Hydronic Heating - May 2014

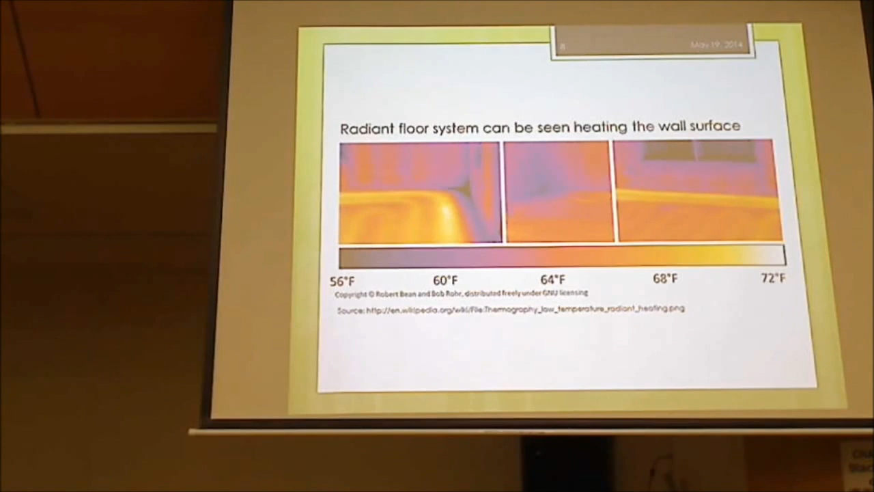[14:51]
It's actually like... Is that a concrete floor? I don't know, as I say, but I would imagine it's a concrete floor. I would have thought it's a slab. Right, you're going to ask me about these, aren't you?